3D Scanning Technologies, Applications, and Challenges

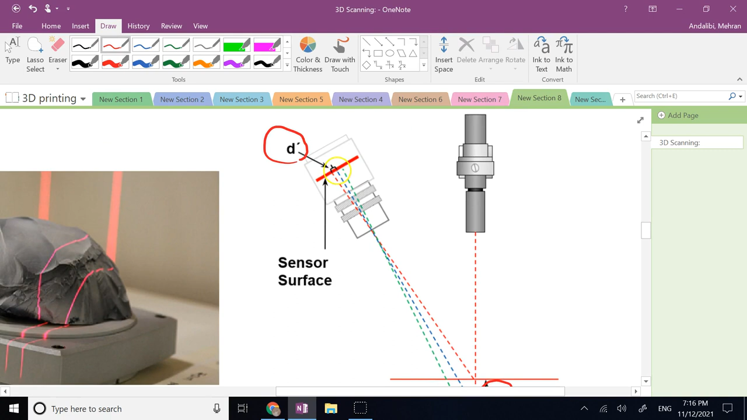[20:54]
to the left or to the right side of that center so here the red goes to the left which is above and then green which is below goes to the right and the amount of this uh deviation on the left or right of the center this d prime is linearly proportional to the height difference
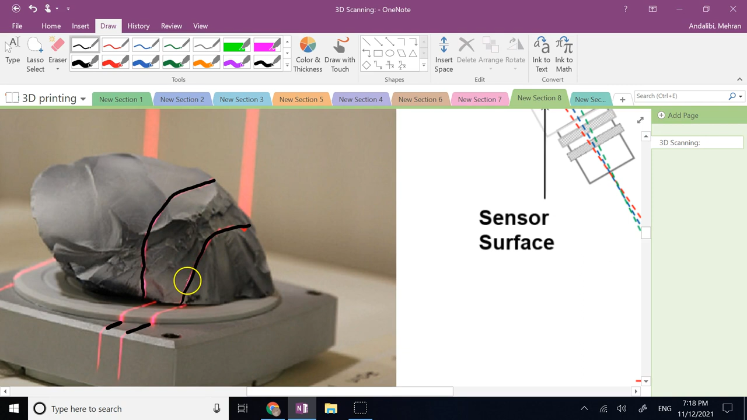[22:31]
they deviate their distances is changing right and so this amount of deviation does depend on how high that area in the surface is okay so you clearly see that um deviation here